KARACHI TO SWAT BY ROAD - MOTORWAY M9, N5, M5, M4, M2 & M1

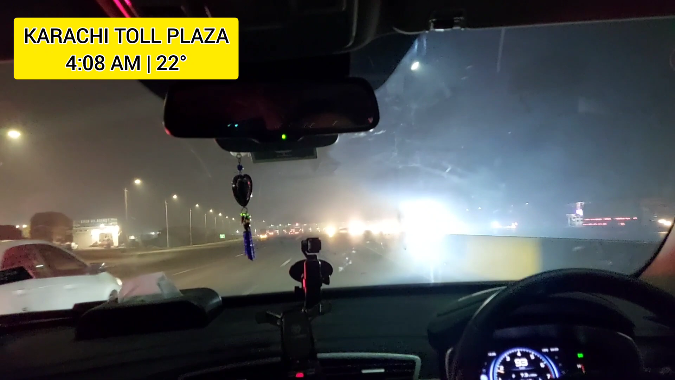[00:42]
दिख सकते हैं proton अभी हमारी रात का टाइम है चार बज़ रहें तो यह मैं आपको बताता हूं कि हम लोग रात के चार बज़े निकल रहे हैं और यहां पर हमारा यह गाड़ी बतलब स्मूज चल पा रही है क्योंकि ना रात को इतने लोग होते नहीं है तो उसे सब सब जोन
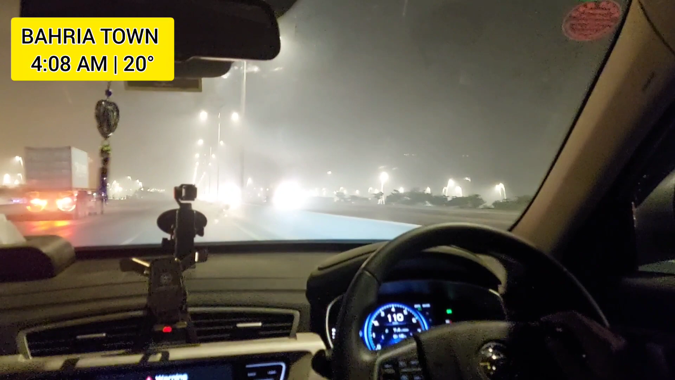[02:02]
लग रही है सो यह सभी बैरिया डाउन एंड इसके बाद फिर नूरियाबाद वगेरा आएगा बीच में लेकिन उसकी अगर वीडियो में डाल लोगा तो डाल देंगे वरना फिर आगे बैरिया अब मतलब
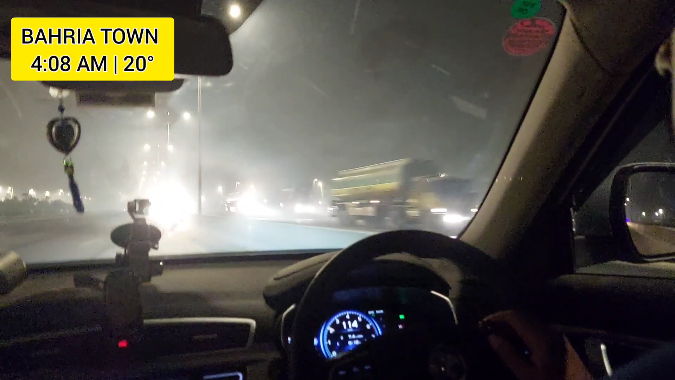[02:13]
बड़ा जो गेट आने वालो होते हैं तो यह बह� रात के टाइब इतना कोई लोग है भी नहीं और जाद है तर मेज्वरिटी जो है ना सुबह
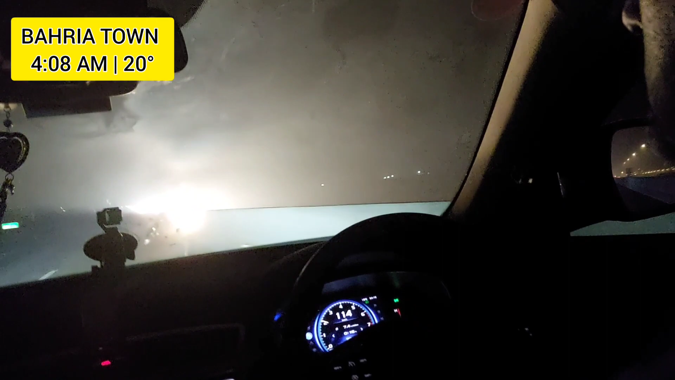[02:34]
निकलते हैं अगर टूर वगेरा पर जाना होता है बट हम लोग तो रात को जा रहे हैं वैसे हम लोग कभी भी निकल जाते हैं सो यह सब्सक्राइब कर दो कर दो